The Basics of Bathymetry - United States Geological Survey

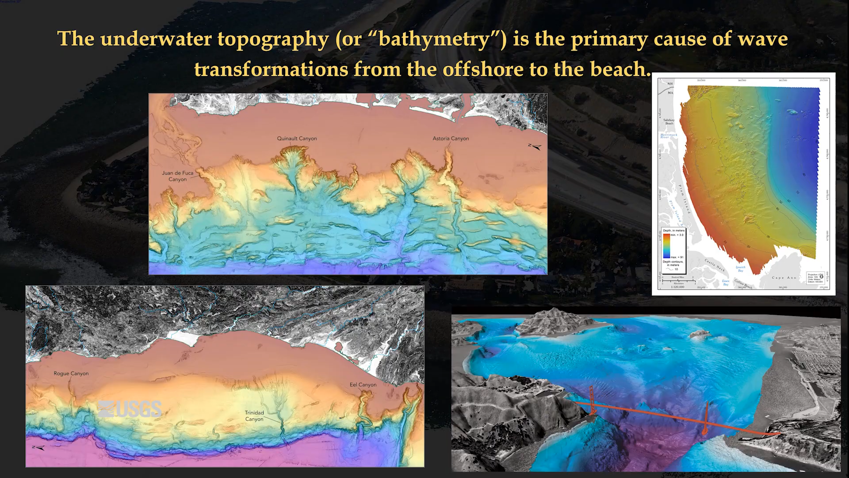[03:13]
Well, it's sort of how they feel the bottom of the ocean and how that that the bottom of the ocean actually kind of modifies the waves.
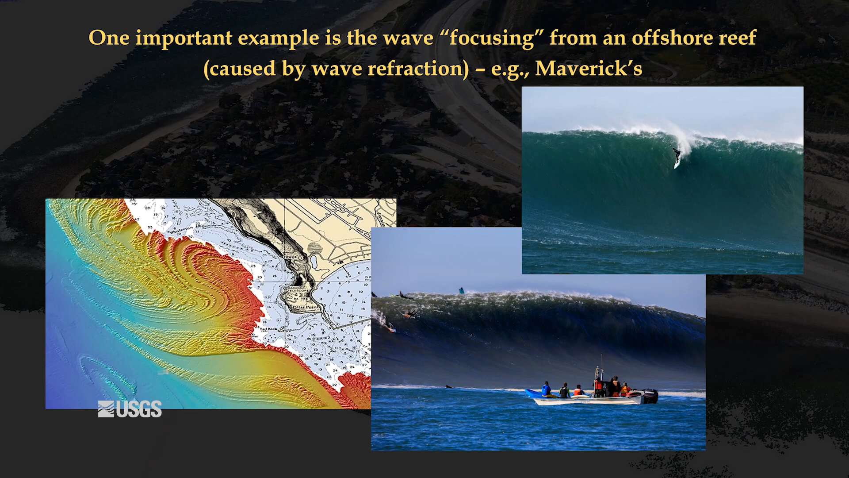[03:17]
It changes the waves. The classic example is Mavericks up the coast
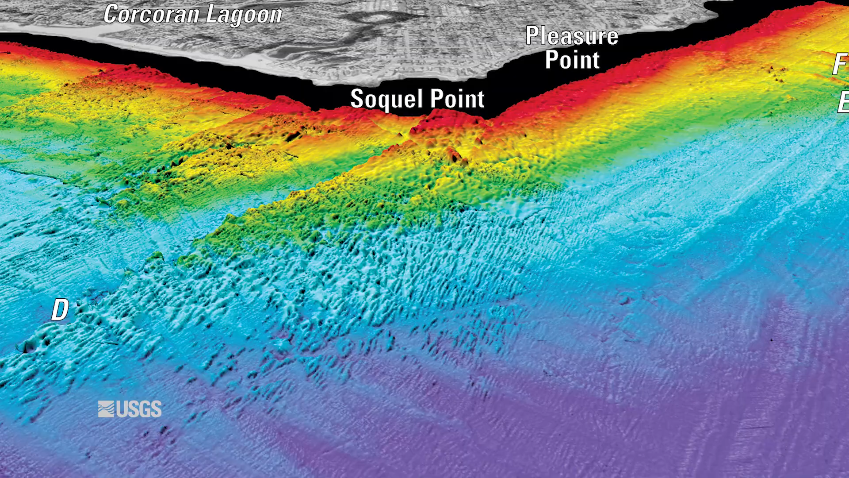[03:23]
or a steamer lane or even Pleasure Point here in Santa Cruz, where we have these offshore reefs, these offshore rock shelves,
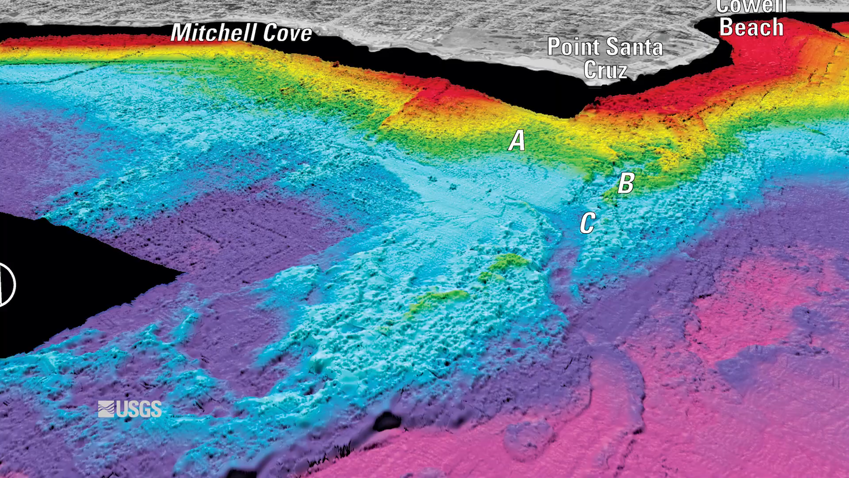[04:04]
And so waves break in sort of different ways. And that's generally a function of how steep the seafloor is.
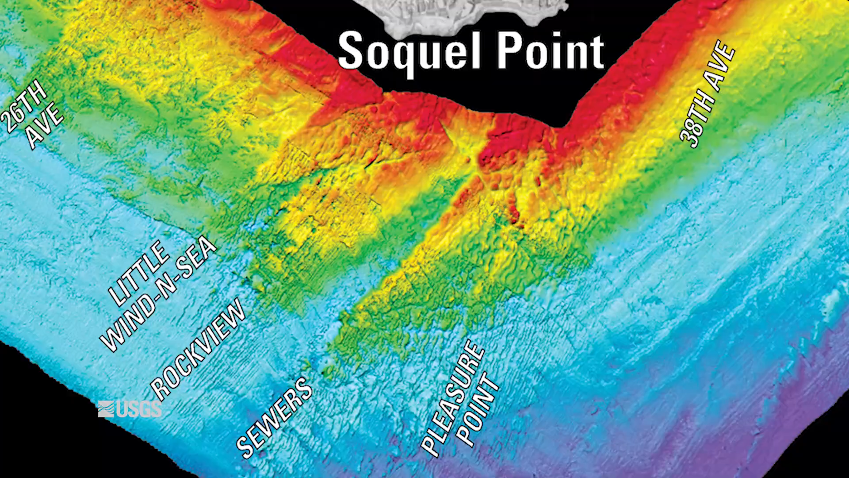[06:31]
And so if you look at the maps of the offshore bathymetry, you'll note that there's typically regions closest to shore where the waves are breaking, where we don't have a lot of data.
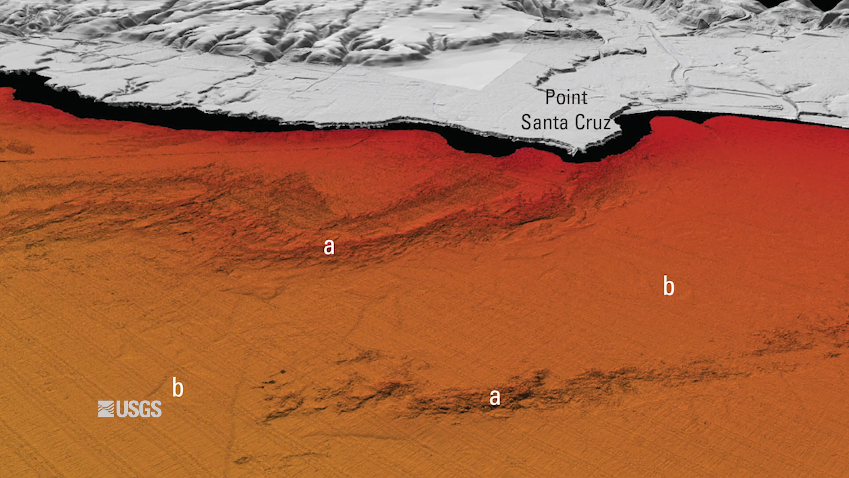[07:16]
And here we have this rocky coastal setting. And on top of that,
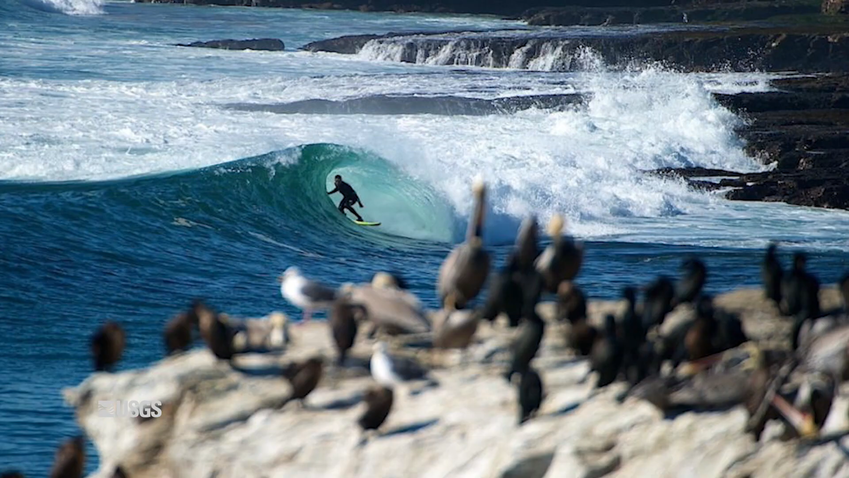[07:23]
we've had tens of thousands of years of evolution of that that include during the ice ages, when the glaciers were up on the lands, the ocean was much lower than where it is now. And many of our rivers along our coast were carving through and forming valleys way offshore.
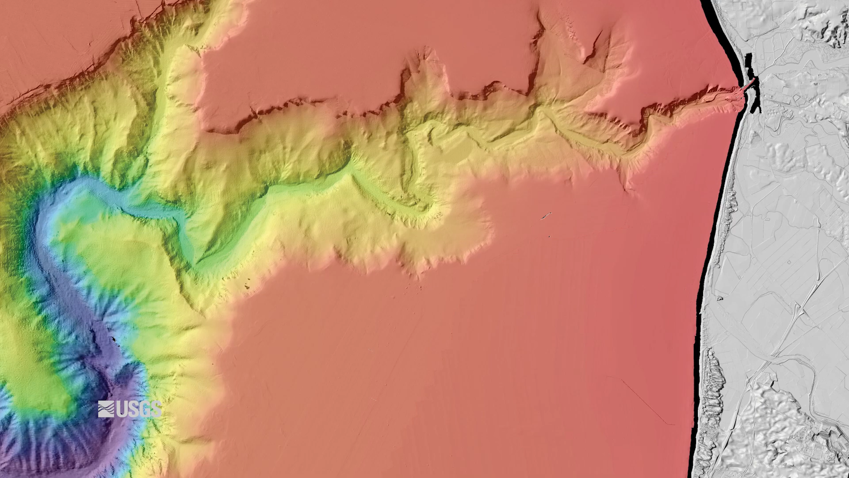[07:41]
So, you know, what's under the water now was on land.
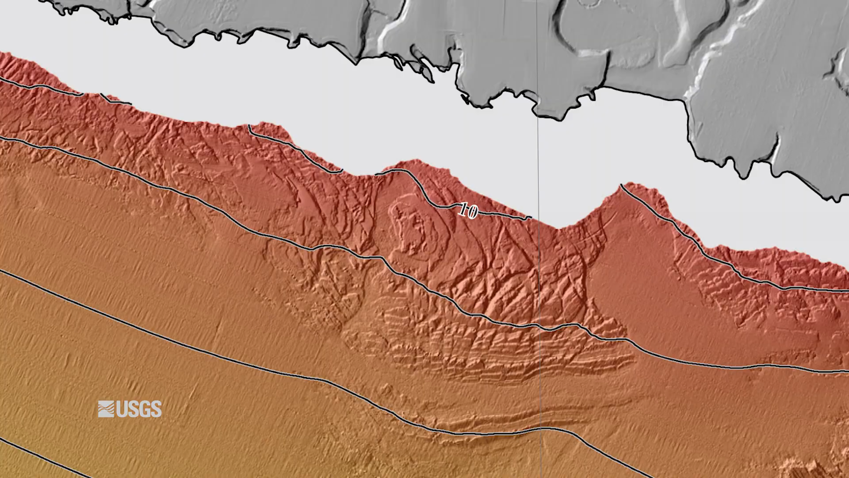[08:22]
And so one of the interesting things to think about, those surf breaks are actually formed on sidewalls of river valleys. And that, of course, have been changed with time because of the waves modifying them,